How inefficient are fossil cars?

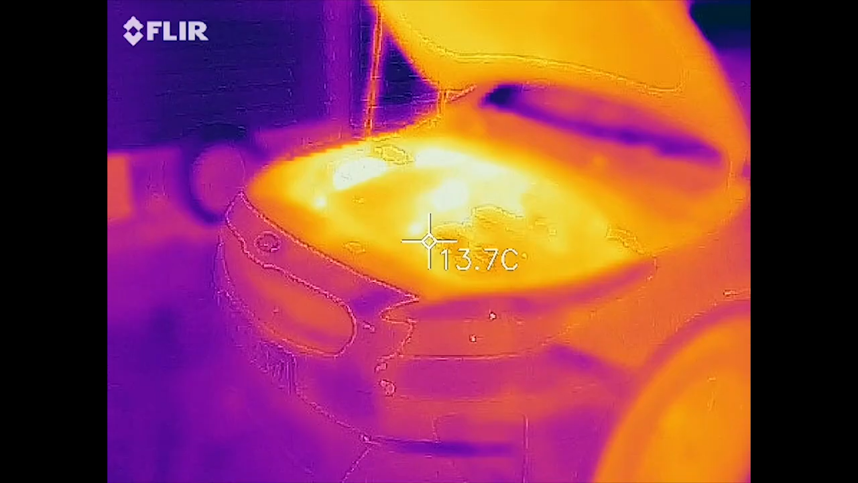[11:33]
On screen: spot 13.7°C
And then the remaining 23 kilowatt is just wasted.
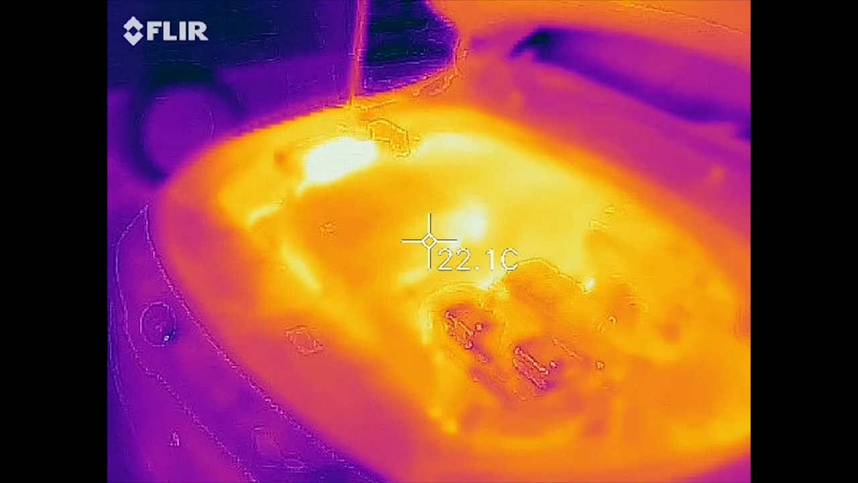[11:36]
It goes, I guess some of it goes through the hood and then lots of it goes out the exhaust.
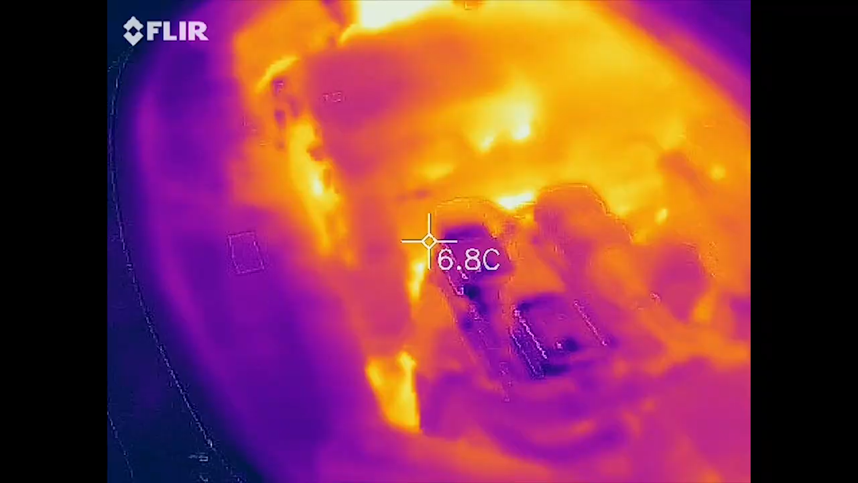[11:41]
On screen: spot 6.8°C
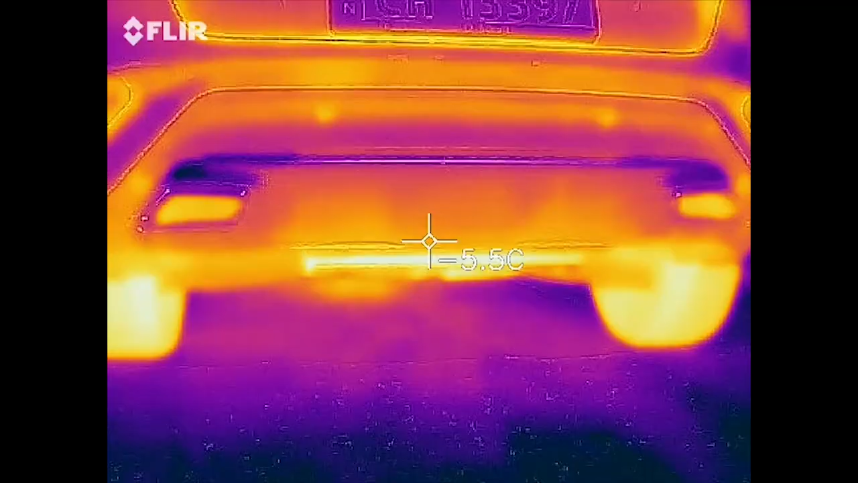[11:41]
And it's just massive how much waste you have.
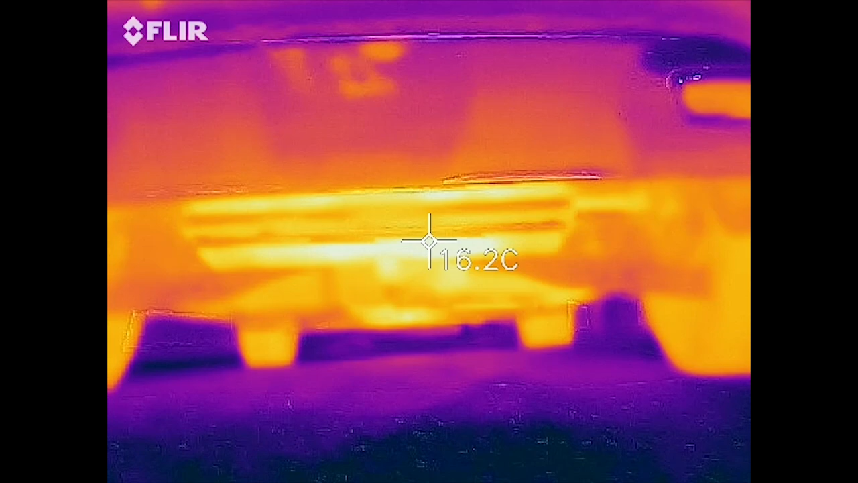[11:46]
So actually when we are driving at 90 kilometers per hour, we have a 40 kilowatt of power draw, you know, in pure power.
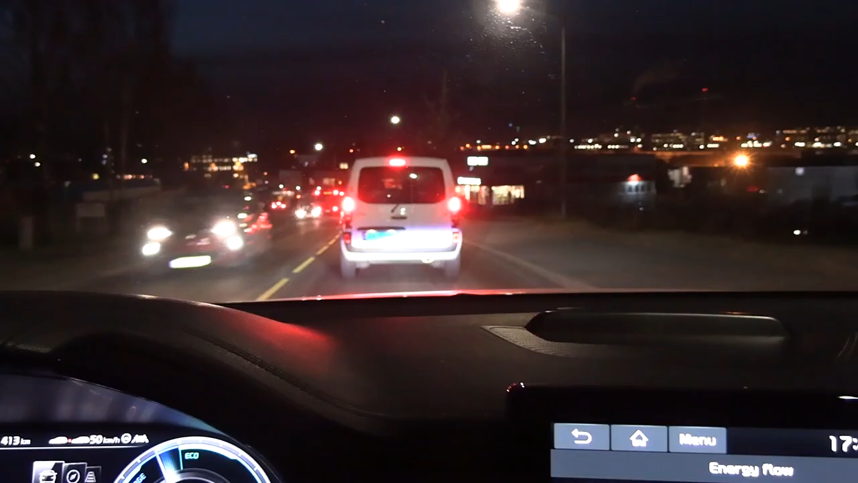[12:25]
And I think one thing I haven't talked about is that when cars are idling, or when cars are stuck in stau traffic, right, congestion, fossil cars,